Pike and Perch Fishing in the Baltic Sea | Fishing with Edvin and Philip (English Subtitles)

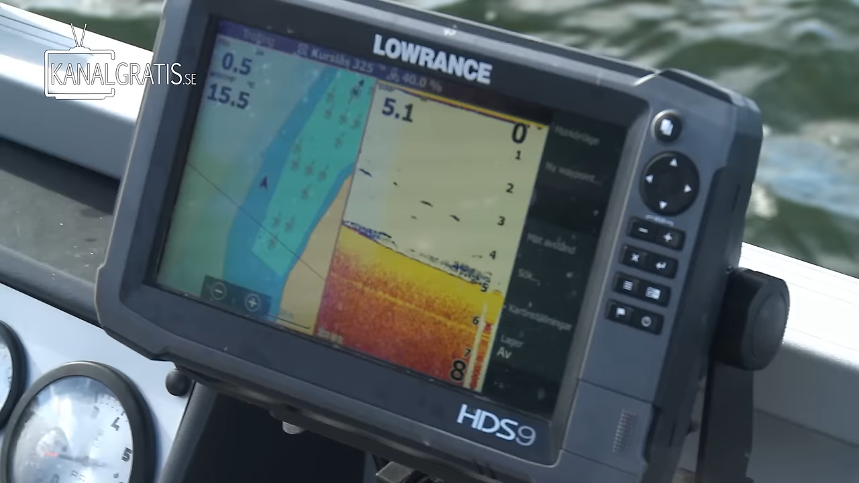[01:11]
Just nu är det betesfisk och fem meter djupt här.
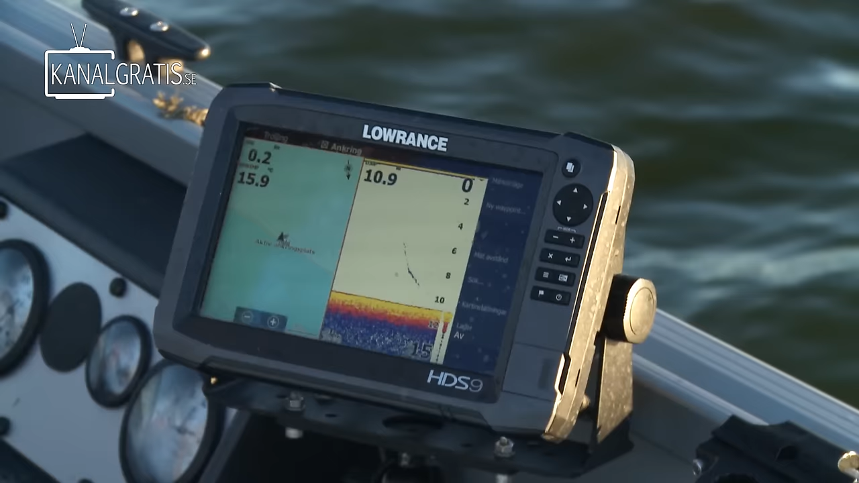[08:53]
Det är hyfsat djupt här runt 11 meter. Så det är bra med en tung skalle. Så man kommer ner i foto och sådär. Nu fick jag den. Ja.